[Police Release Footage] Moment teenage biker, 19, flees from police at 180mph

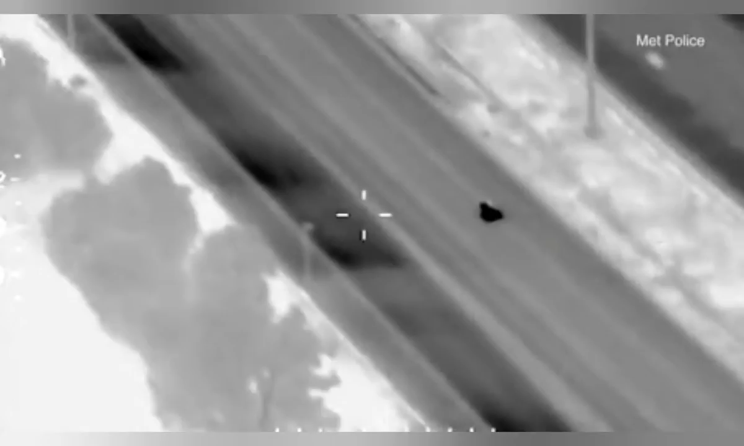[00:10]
Continues M1, travelling around about 160, 170 miles per hour, just approaching the junction of the M25.
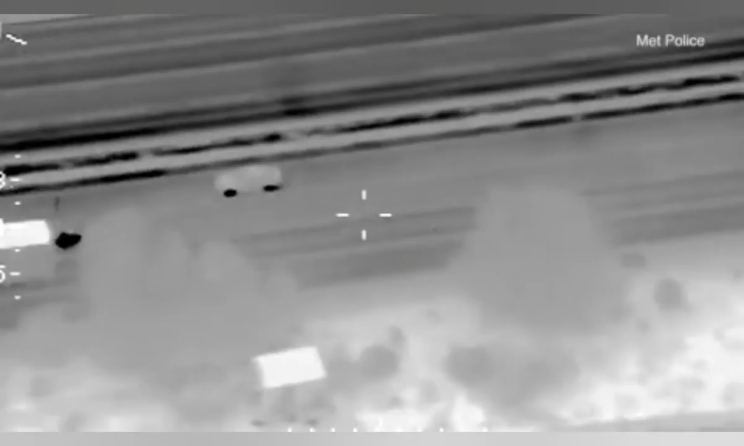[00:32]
And the vehicle's now just approaching junction 12,
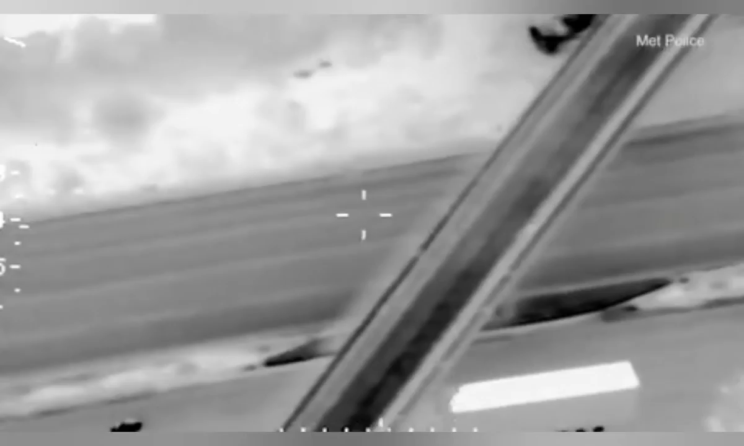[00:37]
past the service area now, approaching junction 12.
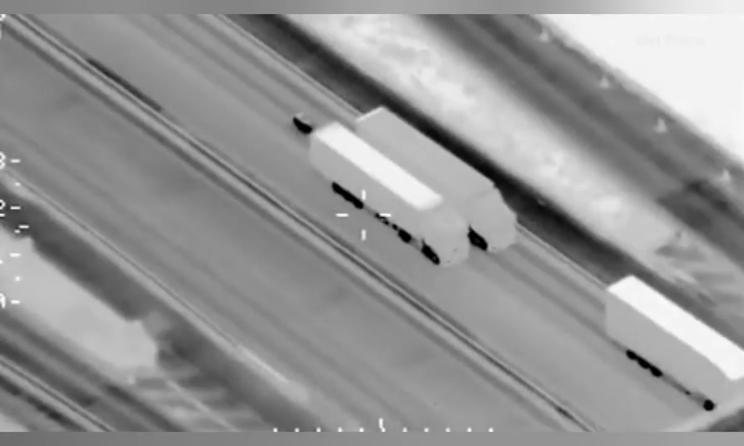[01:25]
MP, this bike is now slowing considerably behind heavies on the motorway, trying to evade our bus. I believe it's obviously aware of our presence. It's a very small number plate, false number plate, IC1 rider,
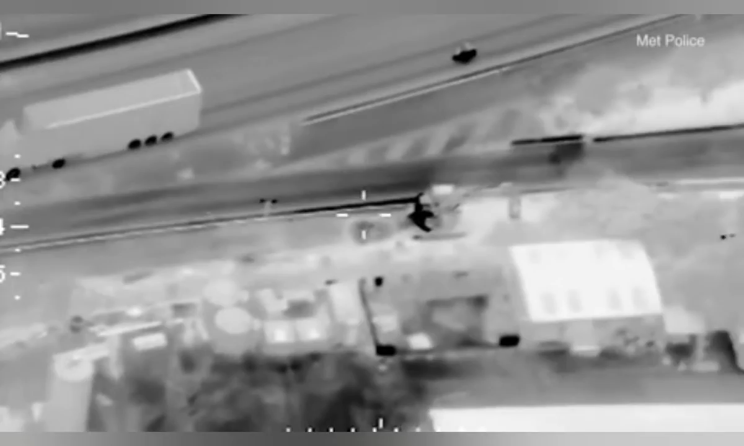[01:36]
black helmet, dark colour top and dark colour shorts and dark green as well.
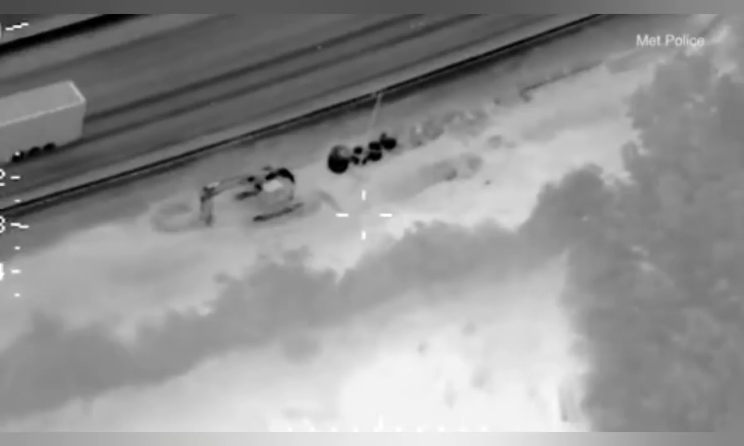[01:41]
Yes sir, thank you.
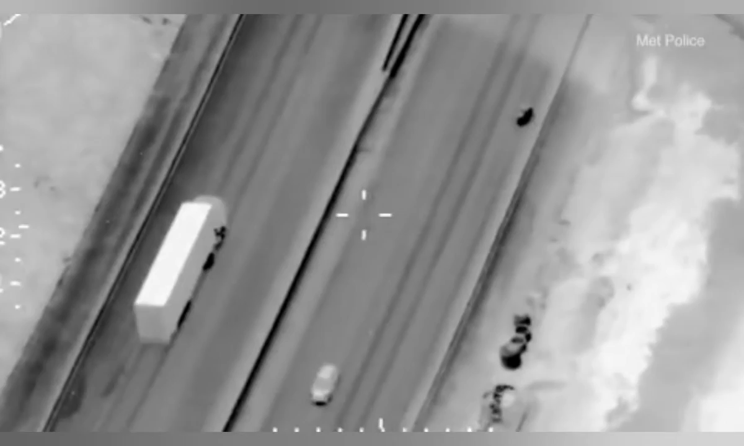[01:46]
MP, the vehicle's now stop-stop on the hard shoulder, past the services, just under the bridge, past the services.
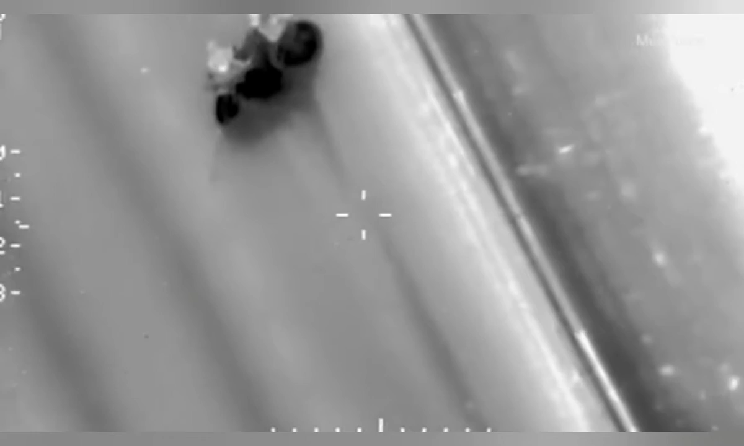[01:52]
He's stop-stop on the hard shoulder, he's run out of fuel.
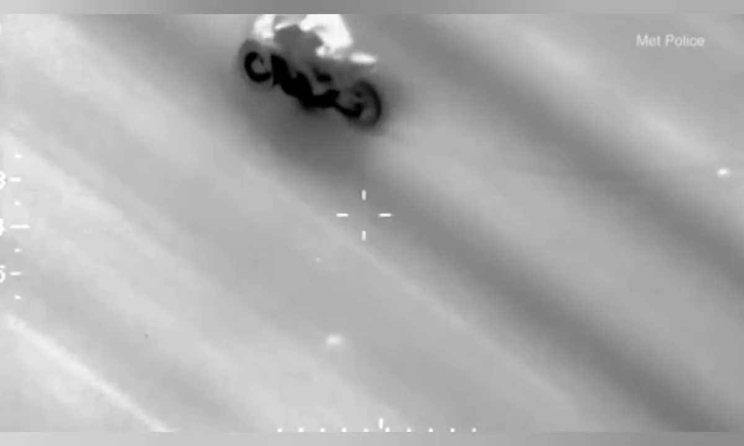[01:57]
MP, we are one minute out, keep fires on please, try to see, you should hear, lane three moving now.
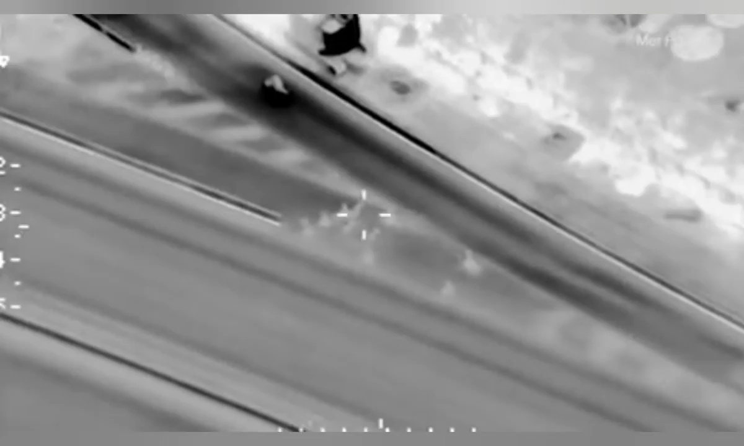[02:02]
All units, he's gone the wrong way on the M1 and he's gone back into the service stations, commit into the services, he's gone the wrong way into the services.
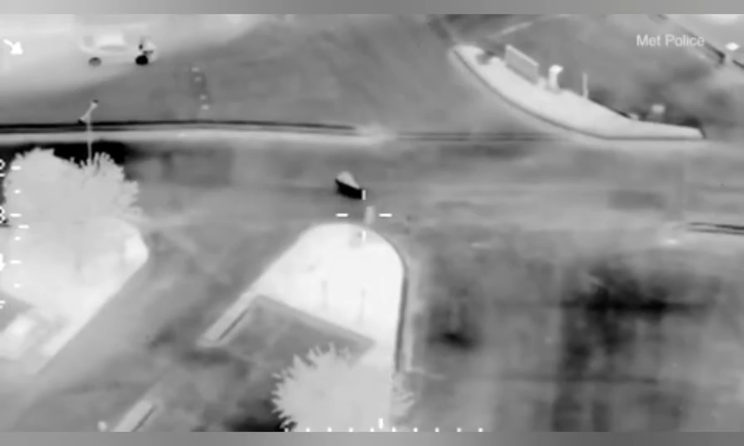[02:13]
MP, come on, can you get a rolling roadblock, up to the services and then units into it please. MP, Scorpion 2, rolling roadblock, into the services received.
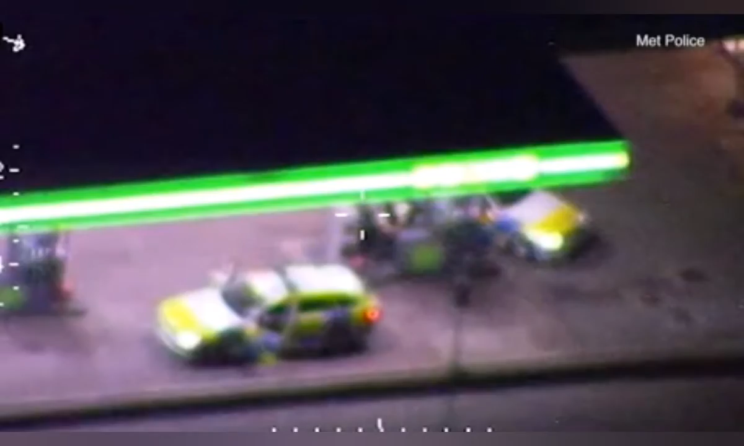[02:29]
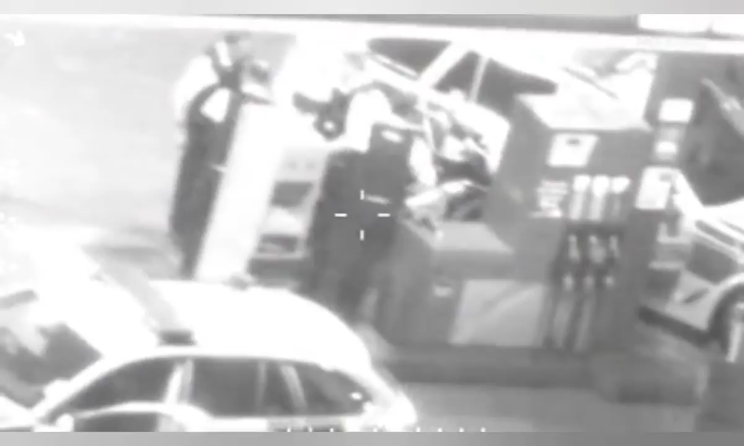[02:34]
Britain's fastest police chase ever,
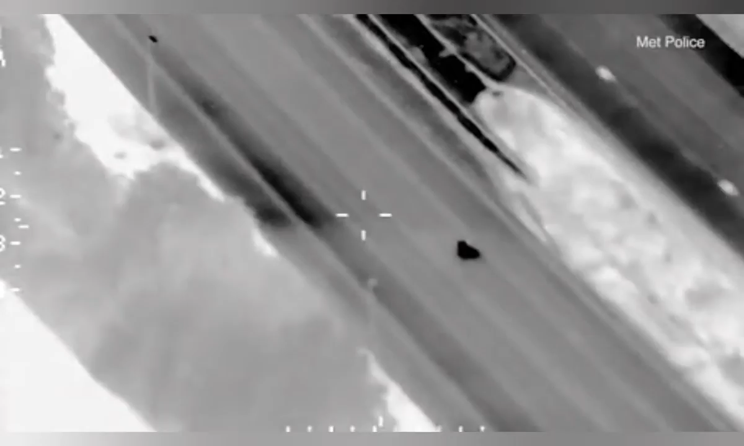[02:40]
teenage biker flees police at 180 miles per hour on a 189 horsepower Honda CBR Superbike. This is the moment a teenage biker fled from police during a nail-biting 30-minute chase
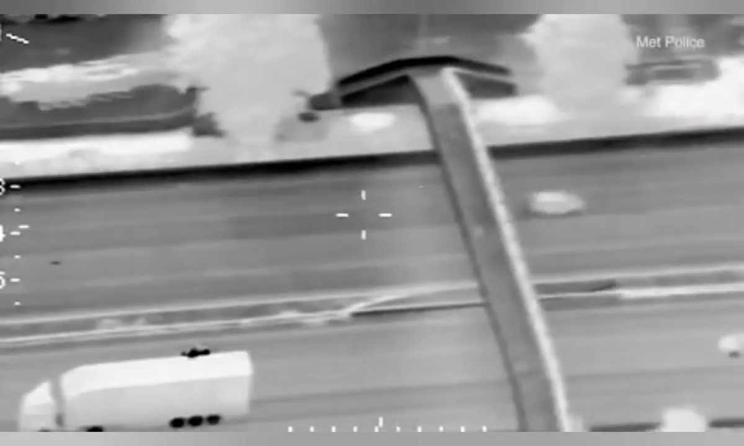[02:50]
before his eventual arrest at an M1 petrol station.
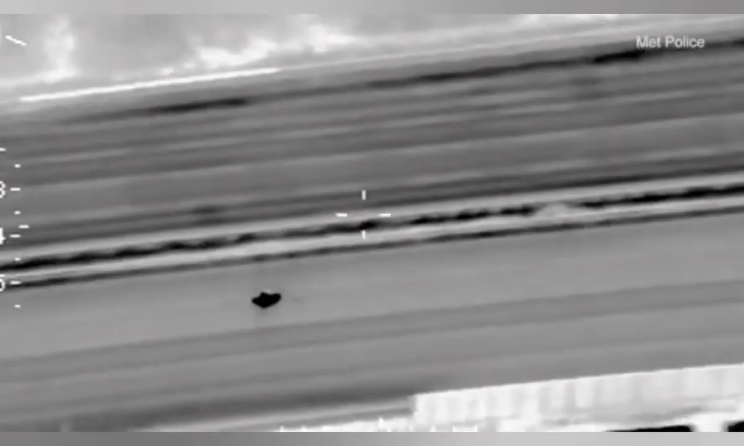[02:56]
Footage released by the Metropolitan Police today shows Marion Vasilica Dragoi, 19,
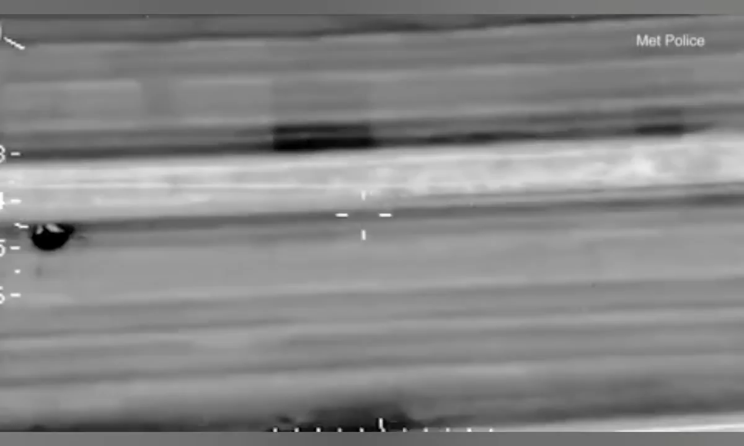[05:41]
at speeds of 100 mph before getting onto the M1.
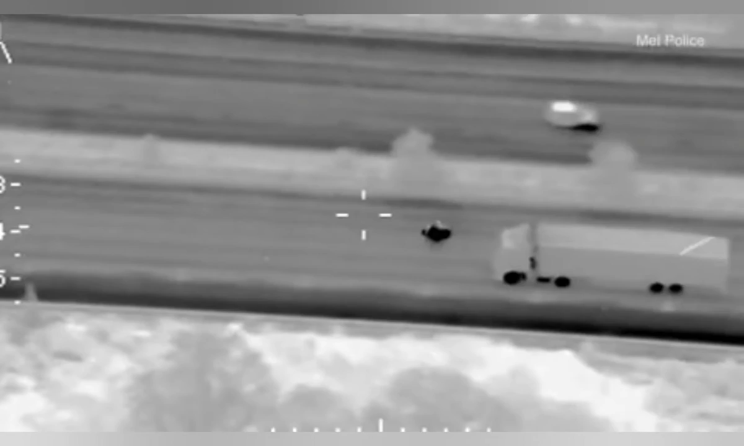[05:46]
As he hurtled towards Hertfordshire, Dragoi travelled at 150 mph.
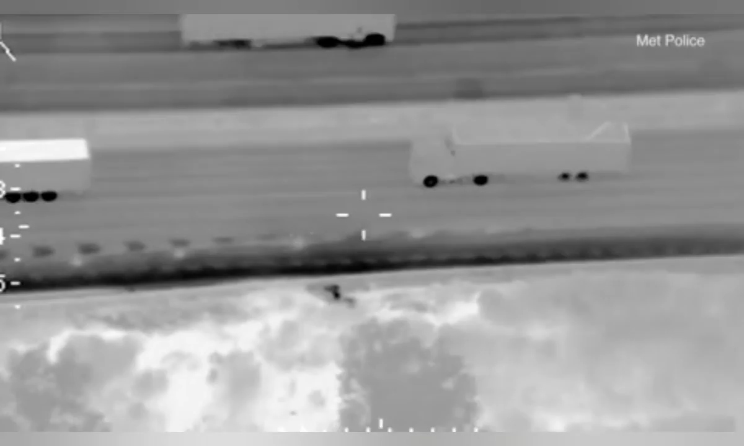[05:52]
He also entered Bedfordshire, where NPAS reported the motorbike was hitting speeds of 180 mph. Shortly after this, Dragoi made his way into Buckinghamshire,
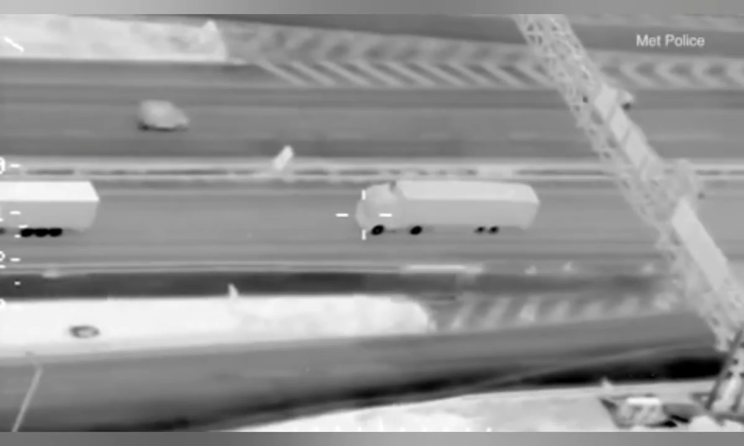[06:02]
where he rode the wrong way along the M1 on the hard shoulder to enter a service station. Operation Venice officers made it to the service station before Dragoi could refuel and arrested him on the petrol station forecourt.
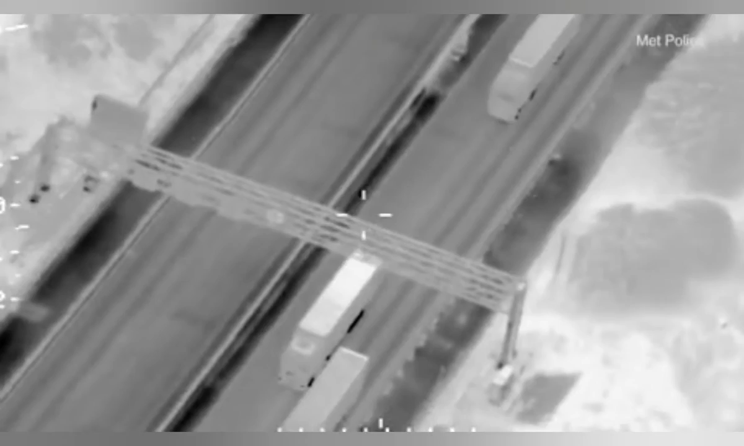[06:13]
Click the link below to read the related article and watch the video coverage.
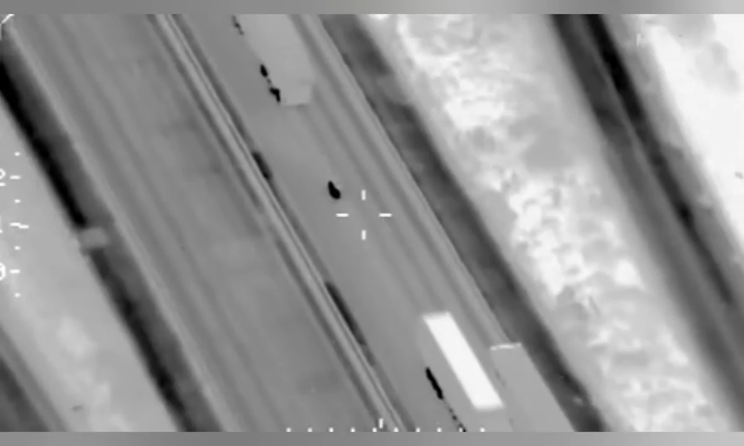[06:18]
This bike is now slowing considerably behind heavies on the motorway trying to evade us.
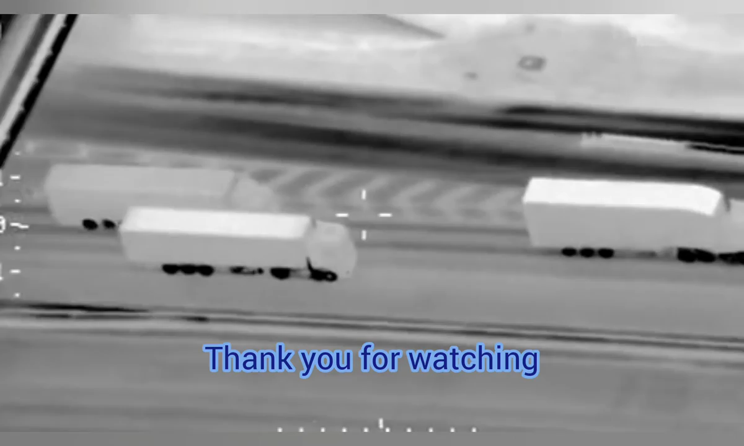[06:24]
I believe it's obviously aware of our presence.
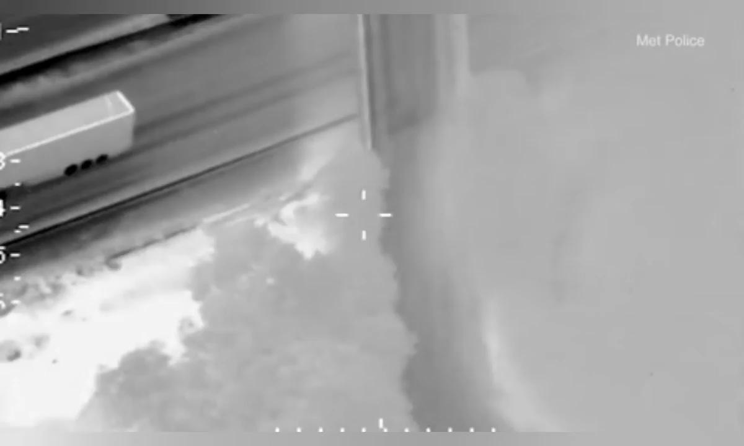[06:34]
Yes sir, thank you.
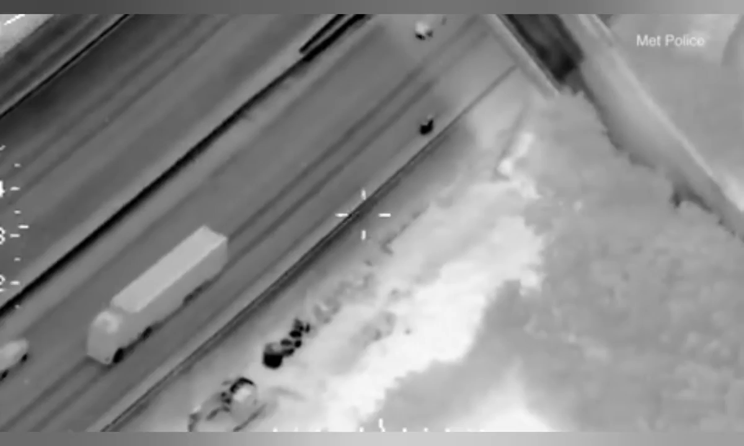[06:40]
MP, the vehicle's now stop-stop on the hard shoulder, past the services,
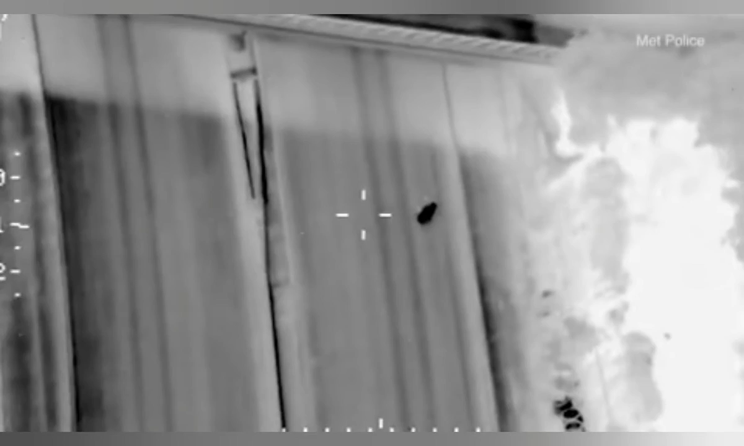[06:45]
just under the bridge, past the services. He's stop-stop on the hard shoulder, he's run out of fuel.
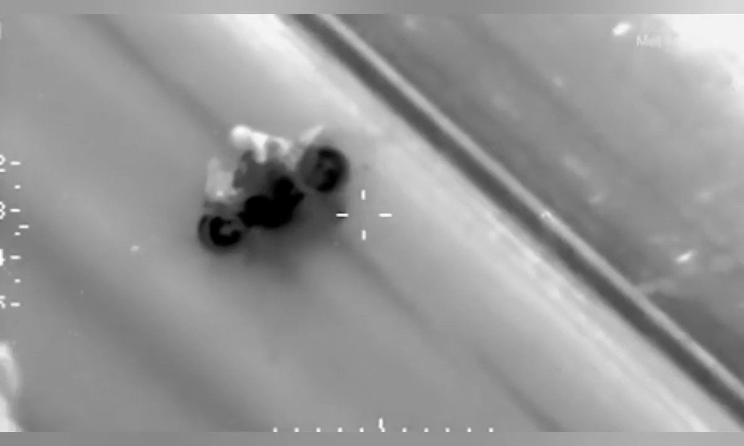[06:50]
MP, we are one minute out, keep fires on please, guide us in, you should hear, lane three moving now.
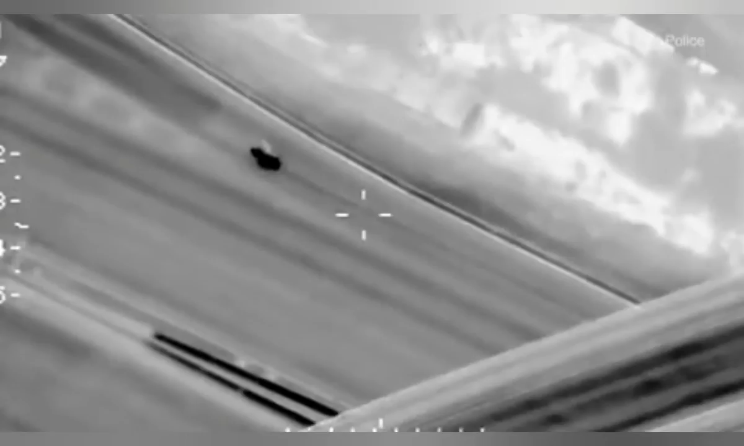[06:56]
All units, he's gone the wrong way on the M1 and he's gone back into the service stations, commit into the services, he's gone the wrong way into the services. SC1, please get a rolling roadblock up to the services and then units into it please.
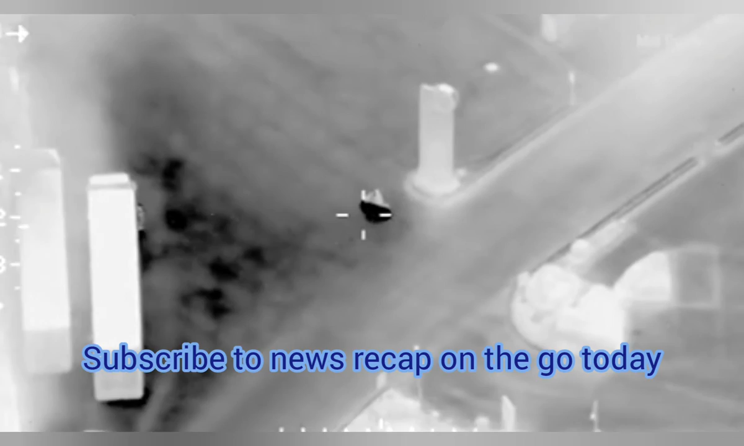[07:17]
SC2, rolling roadblock, into the services received. SC2, rolling roadblock, into the services received.